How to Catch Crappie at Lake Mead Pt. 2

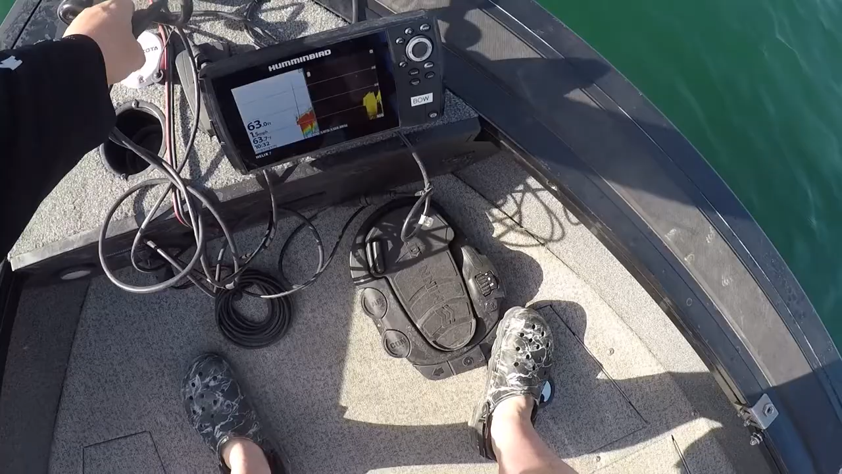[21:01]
let's go see if we can't find any more oh I like what I see right here I'm gonna have to turn this motor off